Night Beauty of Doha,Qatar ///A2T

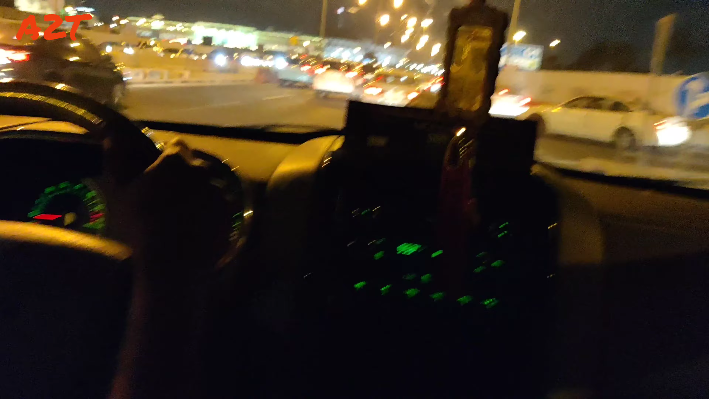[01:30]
I think Corniche, my mom said and dad said that Corniche is in Doha.
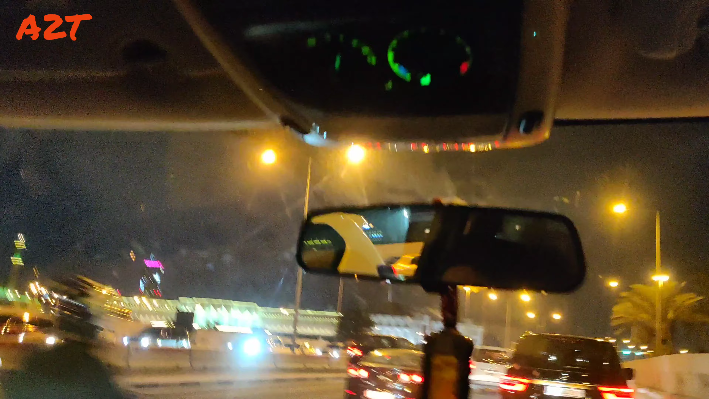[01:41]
What are the motorcyclists doing? Are they crazy? Yes.
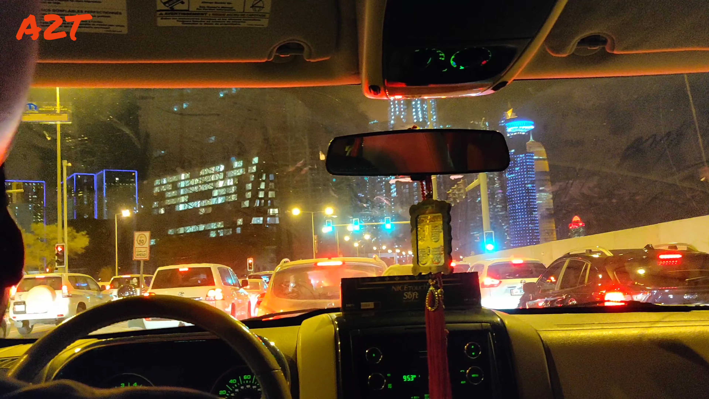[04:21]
Wait, is that a military vehicle? From GTA 5. Oh, there! It looks like one.